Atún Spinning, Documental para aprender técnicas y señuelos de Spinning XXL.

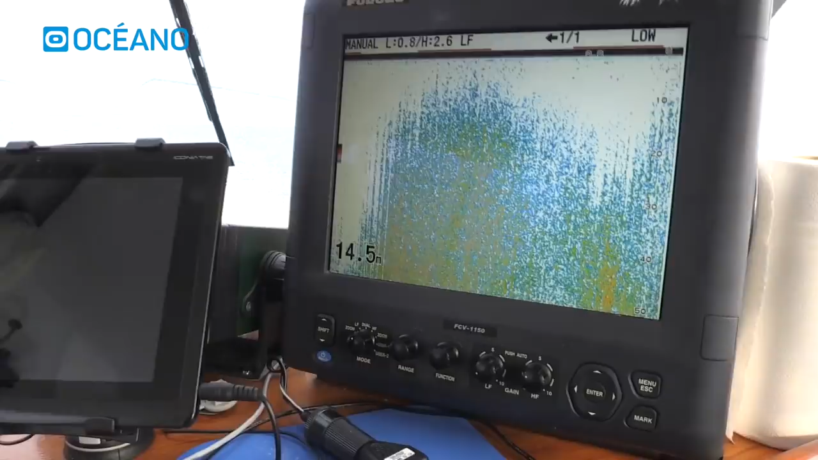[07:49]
La sonda nos indicará la presencia y profundidad del pez pasto y de los atunes que venimos a buscar.
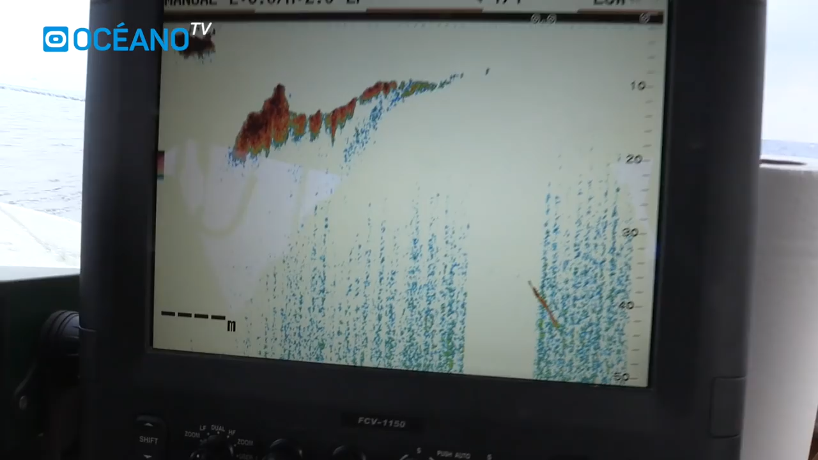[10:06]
Unos compañeros nos comentan que en un combate han partido una caña.
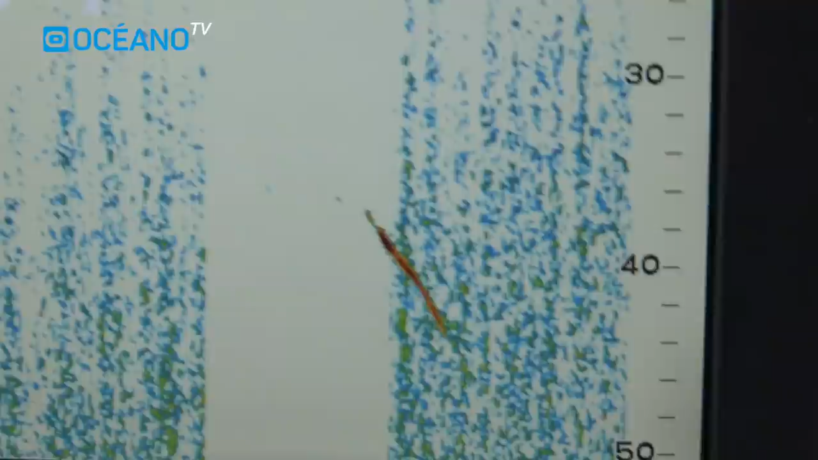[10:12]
Eso y las marcas en nuestra sonda nos hacen pensar que no estamos muy lejos de ellos. Así que comenzamos a mojar nuestros señuelos.
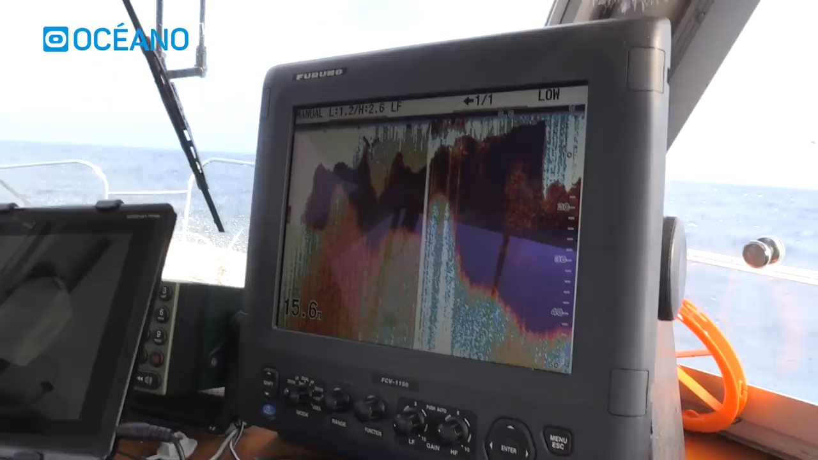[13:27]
Eso será todo anchoita pequeña que se está apelotonando para emigrar. Y vamos, el reclamo perfecto para estos bichitos.